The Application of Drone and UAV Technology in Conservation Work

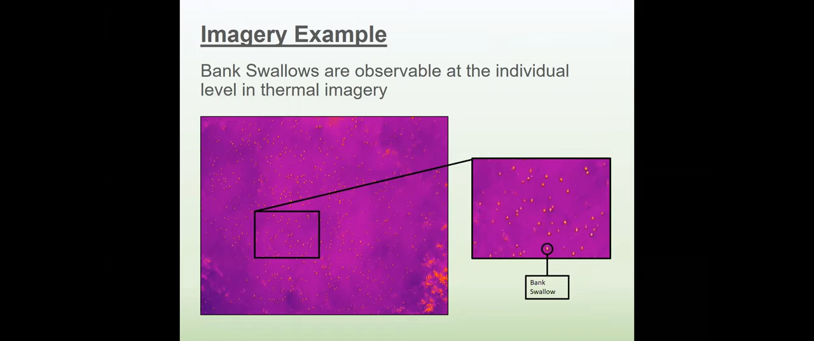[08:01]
And the main thing that I'd like you guys to take away from this from this screen here is that each of these small orange dots against the purple background actually represents a bank swallow, which means that we are able to detect the individual animals using the UAV and the selected flight parameters that we flew at. That being said, there's two things I'd like to make note of.
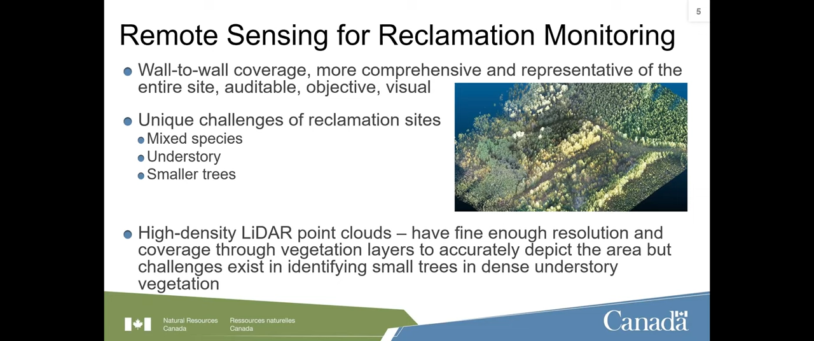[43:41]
looking at high density LIDAR point clouds because we know that it's able to give us that fine resolution that can cover through the different vegetation layer to really accurately depict the area that we're looking at. Especially when it comes to small trees and these dense understory vegetation. So what I mean when I say point cloud,